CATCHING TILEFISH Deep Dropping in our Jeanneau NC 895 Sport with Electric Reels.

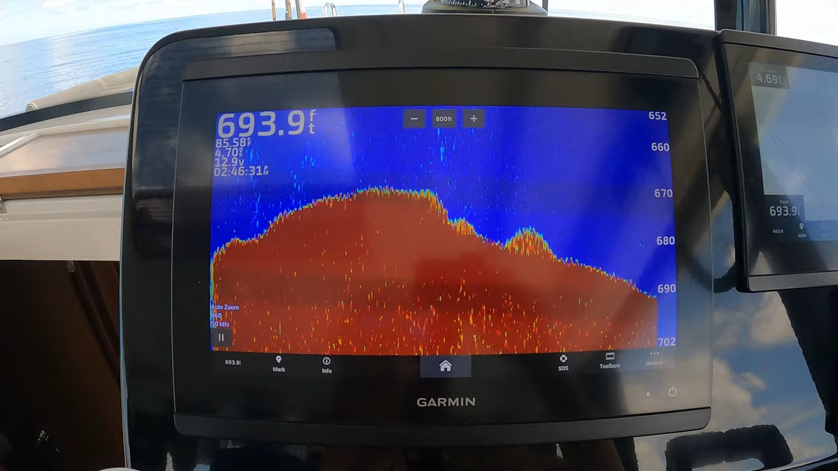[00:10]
On screen: depth 693.9 ft
It's a good spot, ha ha ha, dinner is down there